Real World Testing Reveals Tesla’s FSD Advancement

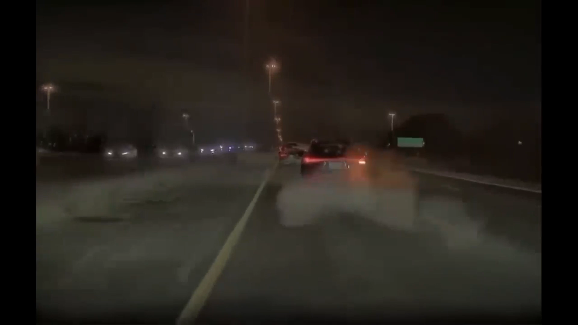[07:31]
That car in front put on its brakes. It was in the wrong lane. It had to move over. It suddenly braked. Look, there's a brake light that's going on. It's pulling over. That guy almost came to a stop. If the car hadn't pulled back, it could have been faced in danger.